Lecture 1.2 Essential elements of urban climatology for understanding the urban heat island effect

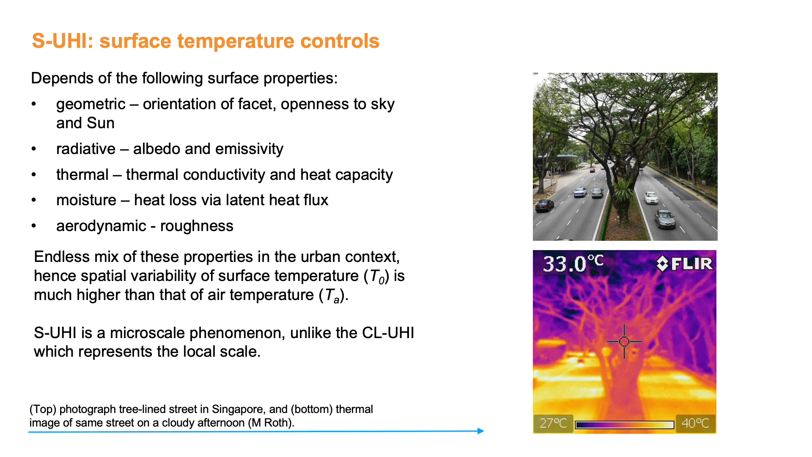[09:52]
On screen: spot 33.0°C, scale top 40°C, scale bottom 27°C
And very local scale, micro scale differences in surface temperatures of up to 13 degrees C can be observed. So the surface urban heat island is a micro scale phenomenon, which is unlike the canopy layer urban heat island, which represents the local scale.